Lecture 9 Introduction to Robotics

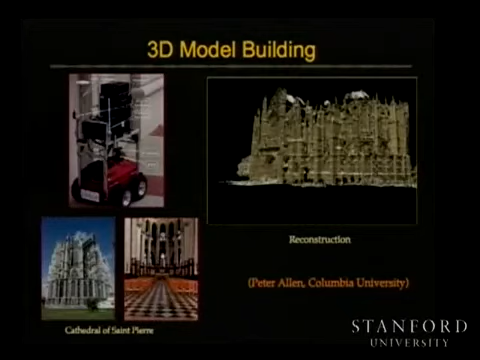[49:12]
Here he's just showing the range data. But you can imagine if you have range and appearance, now you can actually do interesting things using both 3D and appearance information. And I know there's some work going on here at Stanford in that also.